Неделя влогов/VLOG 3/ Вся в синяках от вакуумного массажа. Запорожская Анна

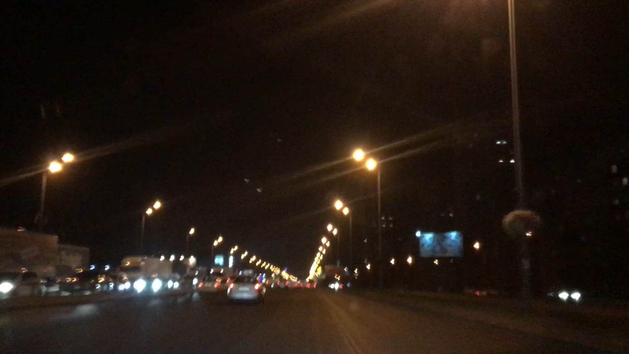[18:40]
И смотрите, сегодня опять отца с левой стороны. Это выезд из города. Какая огромная пробка. Во-первых, говорят, что это произошло в центре. Перекрыли. И, ну, просто, что в пятницу всегда пробки на выезд. Я сейчас еду. Завтра у Демки день рождения. Я сейчас еду в магазин на такое, что купить. Малой уже спит. И я вспомнила, что я не докупила. Короче, потом завтра хочу вам показать просто.
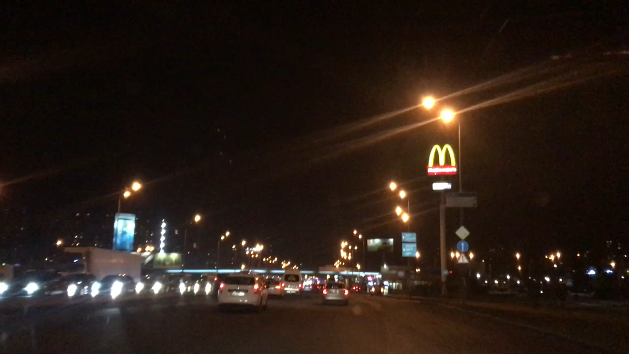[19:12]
Я подготовилась и подготовку не снимала. Но ничего такого грандиозного нет, не произошло. То есть я имею в виду, что Демка приболежит. Поэтому, как я уже говорила, мы там особо никак не отмечаем. Поэтому просто будут шарики, тортик, кафешечка, ничего такого. Но для малого все равно делают такой праздник, именно он любит подарки.